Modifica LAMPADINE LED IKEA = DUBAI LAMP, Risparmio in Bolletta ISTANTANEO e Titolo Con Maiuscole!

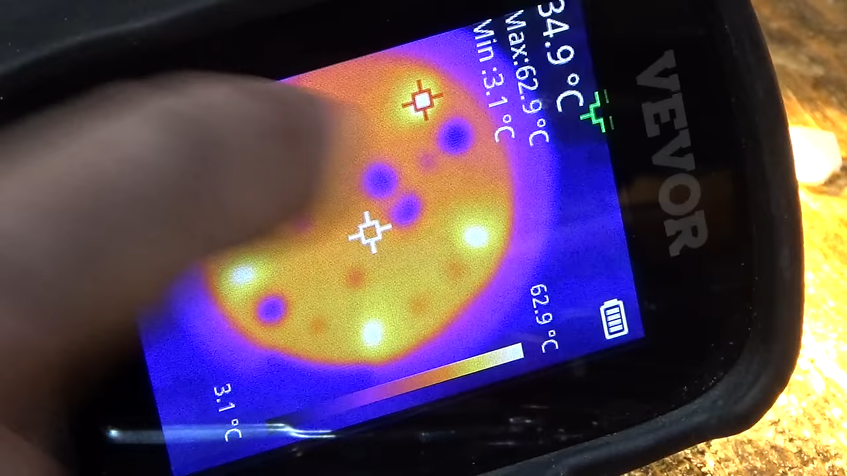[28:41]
On screen: max 62.9°C, min 3.1°C, scale top 62.9°C, scale bottom 3.1°C
Vediamo se riesco a inquadrarlo. E che cazzo! Beh, anche loro scaldano, eh! Siamo a 61 gradi come temperatura massima di questo LED, 62,9. 62, 61, 60. Siamo a 60 gradi circa. Proviamo.
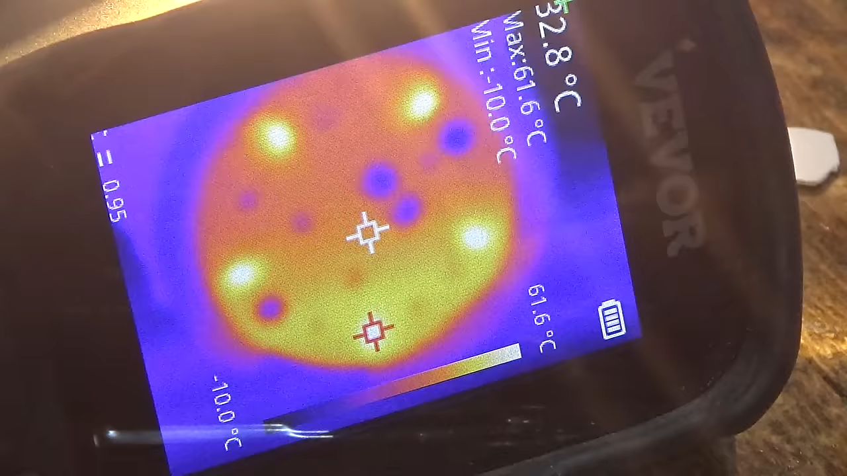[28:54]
On screen: max 61.6°C, min -10.0°C, scale top 61.6°C, scale bottom -10.0°C
La lampada, così per così dire, defottuta, potenziata, defottuta, depotenzifottutata.
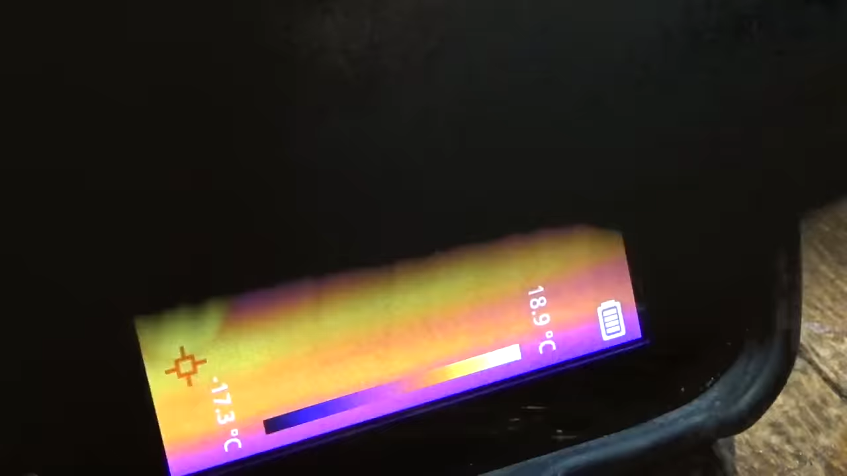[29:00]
On screen: scale top 18.9°C
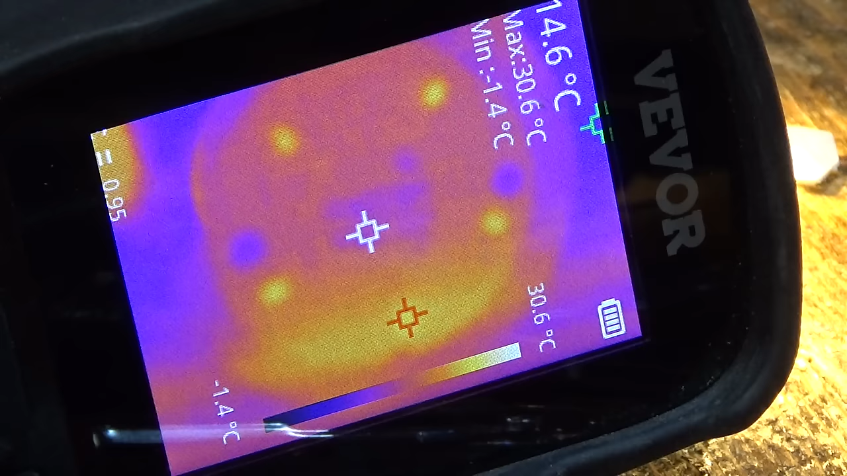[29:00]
On screen: max 30.6°C, min -1.4°C, scale top 30.6°C, scale bottom -1.4°C
Abbiamo LED accesi, sono a 30 gradi, 31, 30, 31, quindi la metà, scalda la metà.
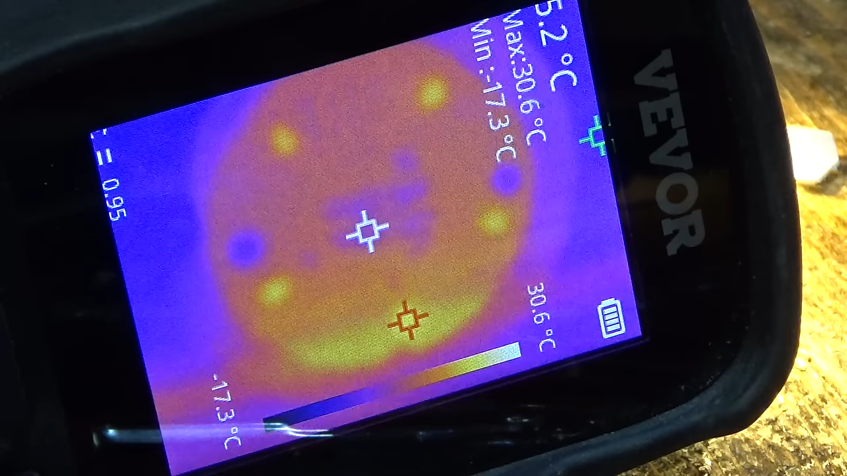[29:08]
On screen: max 30.6°C, min -17.3°C, scale top 30.6°C, scale bottom -17.3°C
Fa meno luce, ma è estremamente più efficiente. Abbiamo meno energia convertita in calore. Quindi, secondo me, la modifica ha il suo senso.
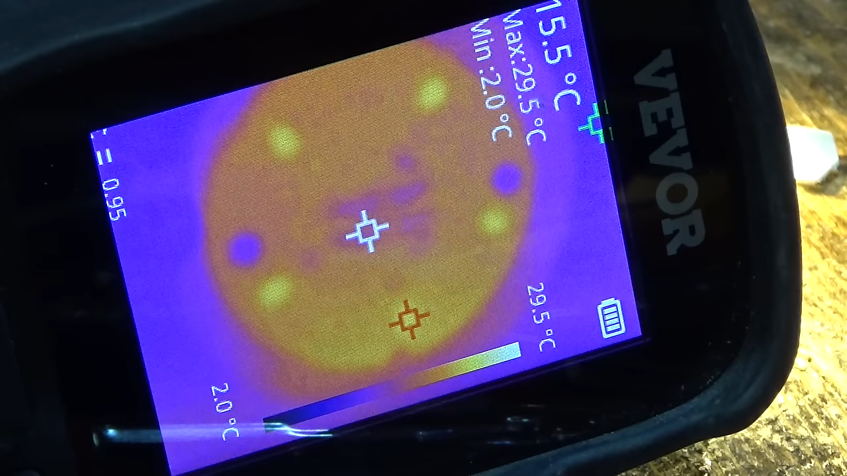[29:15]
On screen: max 29.5°C, min 2.0°C, scale top 29.5°C, scale bottom 2.0°C
Cazzo, siamo a 30 gradi, notevole. Questa lampada IKEA è differente, c'è una saldatura sui terminali di quello che dovrebbe essere il connettore fatto così, quindi dobbiamo dissaldare.